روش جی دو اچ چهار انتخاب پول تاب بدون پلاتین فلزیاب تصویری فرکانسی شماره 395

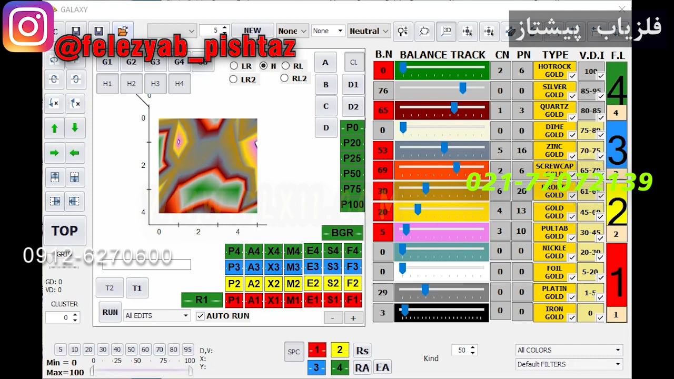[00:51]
رادار ها همه باستاب برگشت ها رو میگیرن و نفوز میکنن که باستاب برگشت رو میگیرن ولی اگه هدف ایراداتی داشته در اونقه خیلی زیاد باشه از روش پایی علمی شاید پاسخ نده شاید هم شما در کنار هدف باشید یا قسمتی از هدف و تصویی گرفته باشید که به طور کامل ویدیوی هایی مورد نظرتون برای سحنی اصلی کار مثل ویدیوی 55 دو قلوش برابر تلشولد 45 در دیوی 895 نهیاد این موضوع رو میگیم که امکان داره شما با استثناءات و خطاهایی از کار اپراتور یا منابع از احتافی برخورد کنید که جریاناتی از نوع ترکیب کمی
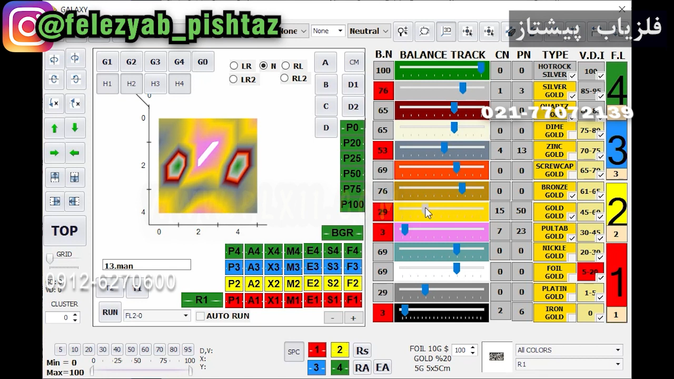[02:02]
اینجا خب نیازی نداره ما دیگه گفتیم ویدیوی قبل تصفیرگیری تعین کنیم چون در خود G2 ویدیوی 55 هست در دیوی 80-95 بعد ما پاسخ دولو ویدیوی تصفیرگیری برابر ترشد 45 بده که اون بسیگی به جاش محدودش و سحنه کارش داره اینجا الان ما 2-55 در روش G2 H4 داریم
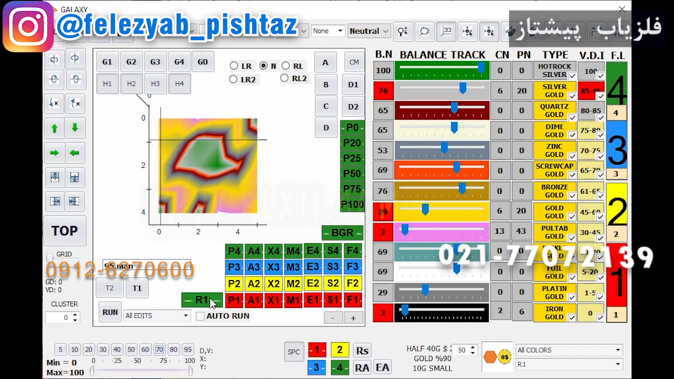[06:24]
متفاوت میاد ترشلد بالا رو میدید با دیویه پایین میاد ترشلد پایین رو میدید با دیویه بالا میاد اون زمان تمرین سحنه اصلی کار نود اتفاق بده ولی اگه افتاد دیگه خودتون
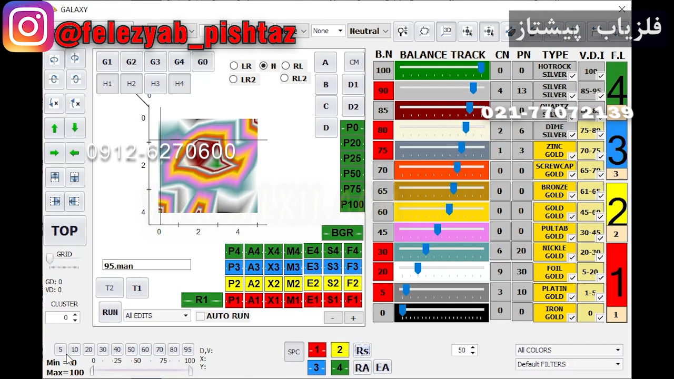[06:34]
بعد این عملیات رو رحبری کنید و بگید آقا اختیاری من دست میزنم به چنین محدوده ای پس اگر شما در سحنه اصلی کار با دیویه های مختلف
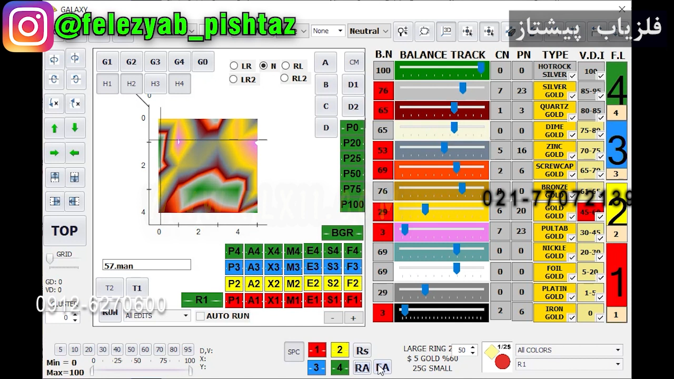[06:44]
اومدید ویدیویه های گونه ها گونه گرفتید یا ویدیویه گرفتید که ربطی به هدفتون نداشت و اصلا ویدیویه مورد نظرتون و دو گلوشو در دیویه هشتاد یا نود و پنگ نگرفتید یا حتی